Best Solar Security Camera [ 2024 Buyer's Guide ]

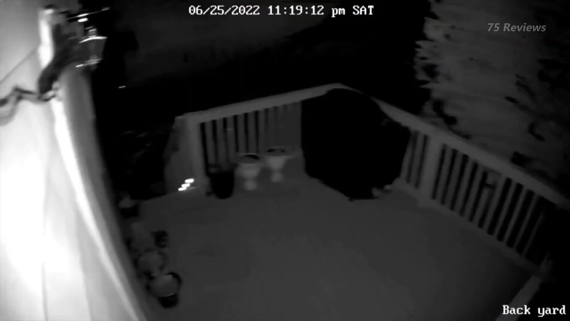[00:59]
which can operate the camera without charging for up to four weeks depending on settings, usage, and temperature.
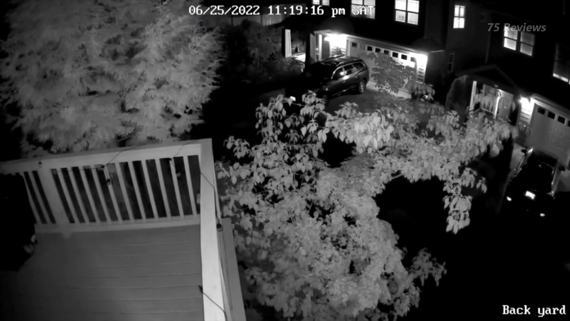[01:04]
It can also connect through Wi-Fi to popular smart home systems,
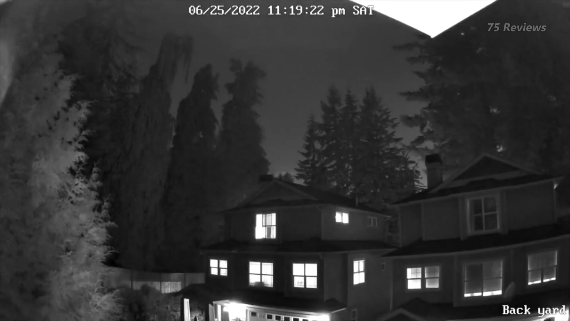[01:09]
like Amazon Alexa and Google Assistant, as well as through the Reolink app with a mobile device for remote access to the camera from any Wi-Fi-accessible location.